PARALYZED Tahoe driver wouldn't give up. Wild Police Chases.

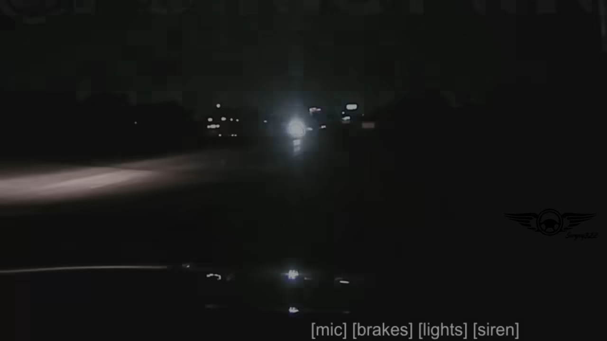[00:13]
On June 6, 2024, at around 11.29 p.m., I was stationary on Interstate 40 westbound near the 282 mile marker. I could see a vehicle through my rearview mirror traveling at a high rate of speed.
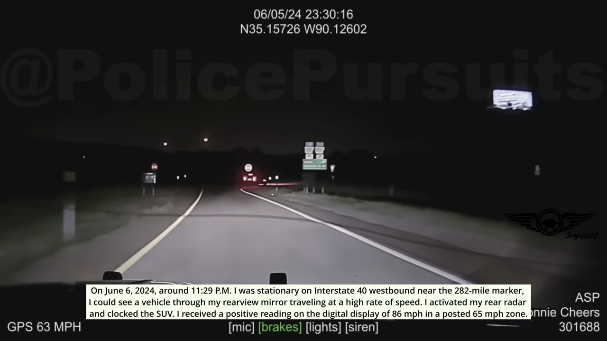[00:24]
I activated my rear radar and clocked the SUV. I received a positive reading on the digital display of 86 miles per hour in a posted 65 mile per hour zone. As the vehicle passed me, I activated my front radar, and the reading was consistent with the one in the rear.
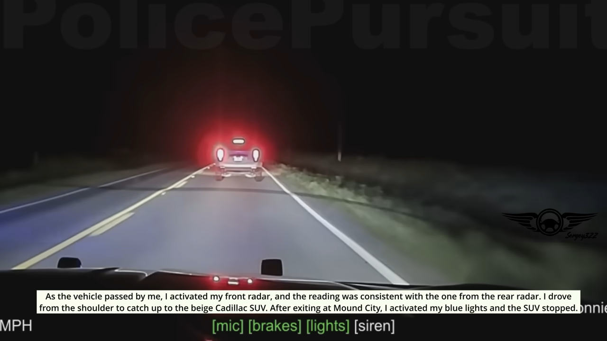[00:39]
I drove from the shoulder to catch up to the beige Cadillac SUV. After exiting at Mound City, I activated my blue lights and the SUV stopped.
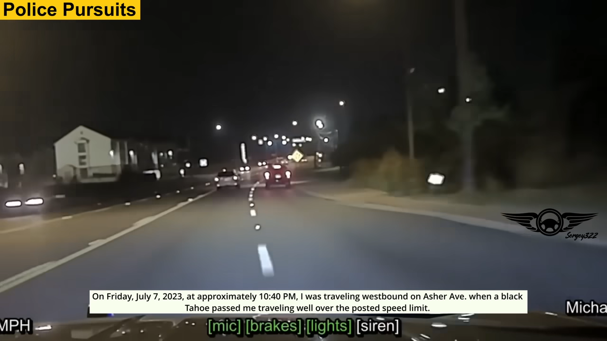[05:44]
I was traveling westbound on Asher Avenue when a black Tahoe passed me traveling well over the posted speed limit. I activated my emergency lights and caught up to the Tahoe on Asher Ave as we approached the intersection with University Ave.
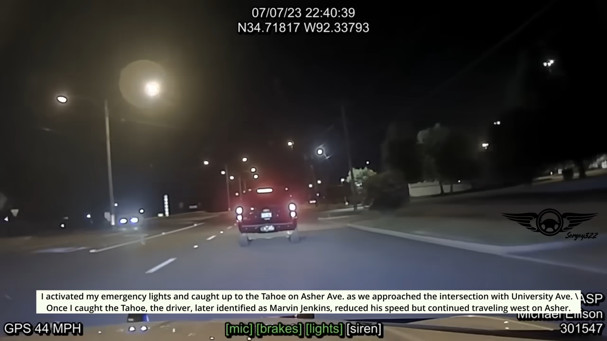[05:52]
Once I caught the Tahoe, the driver, later identified as Marvin Jenkins, reduced his speed but continued traveling west on Asher. 600-0 ZNC, it's a black Tahoe. Passed me at about 90. Still rolling towards University.
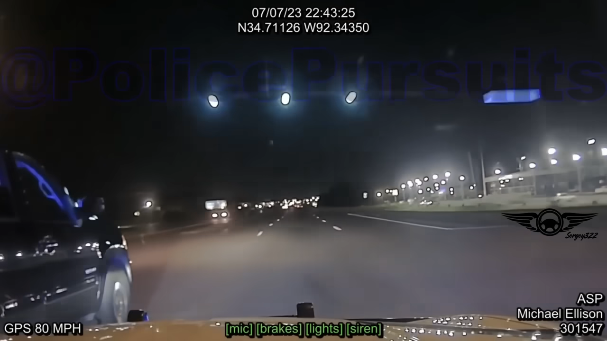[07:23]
I performed a TVI by using a driver front corner of my TVI bumper to make contact with the passenger rear quarters of Jenkins vehicle. This caused his vehicle to rotate 360 degrees clockwise and then 360 degrees counterclockwise. During the second rotation,
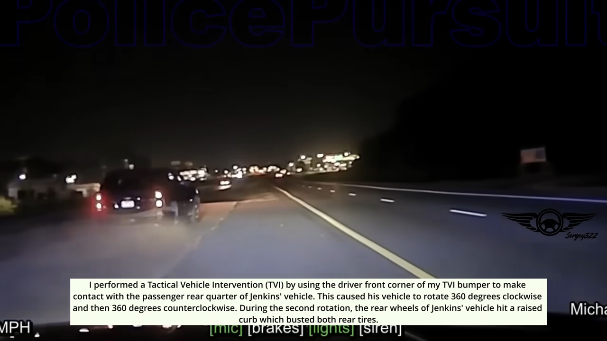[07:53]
the rear wheels of Jenkins' vehicle hit a race curb which busted both rear tires.